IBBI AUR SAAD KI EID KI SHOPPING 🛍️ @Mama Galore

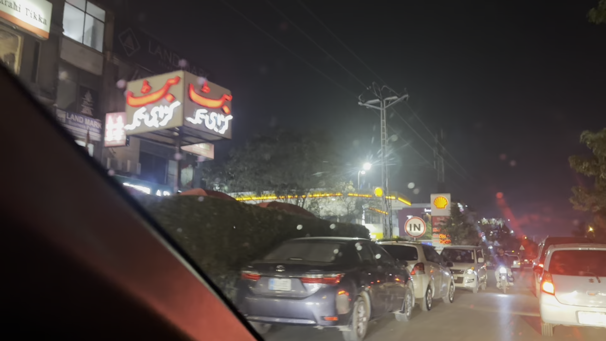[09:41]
बस हम पहुंच गए हैं जे डॉट अभी उतरते हैं और एक्सप्लोर करते हैं कि यहाँ पर सुना है कि इन्होंने बच्चों के बनाने शुरू कर दिए हैं अगर ऐसी बात हुई तो फिर मैं आप लोगों को ज़रूर बताऊंगी बट मैं अभी उतरती हूँ और उतर के चेक करती हूँ कि इनके पास क्या ये बड़ा अच्छा स्टोर है